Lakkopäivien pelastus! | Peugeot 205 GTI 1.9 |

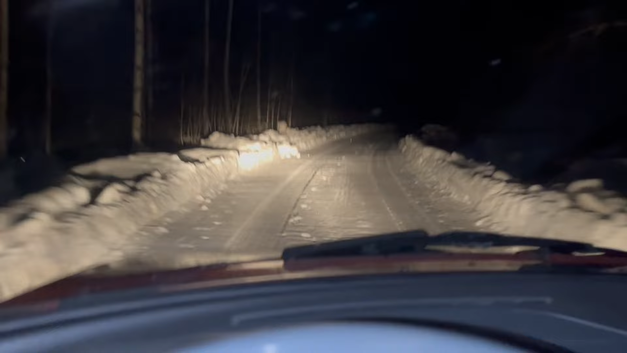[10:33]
Tämmöset usein keltaiset valothan tässä on, niin tota... Jaa, usko, täällä on joku käynykki. Käynykki, jäljet, jäljet on, niin tota... Naapuri on täällä käyny. On toi kääntöpaikkaa vielä auraamatta. Oli niin pirusti tota lunta ja on nyt ollu niin kylmä, niin en oo sitä vielä malttanut tehdä, mut täytyy sekin tota viimeistellä. No nyt vähän huonosti.
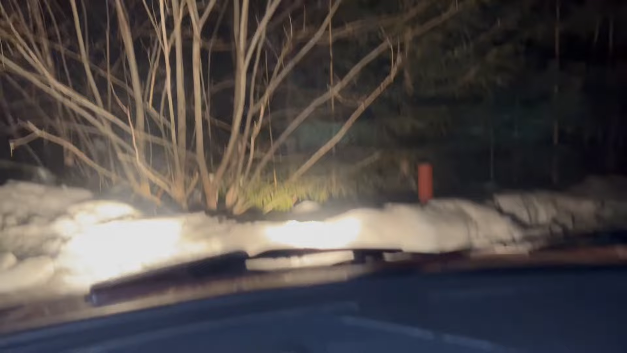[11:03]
Huonosti käännyt, joku tässä ei oo tota... Ei oo tuota... Ohjaustehostinta, niin tää on aika tälläin yhdellä kädellä tässä huomaamatta. Niin tässä on kuitenkin nää talvirenkaatkin kohtuu leveet, niin kohtuu jäykähkö.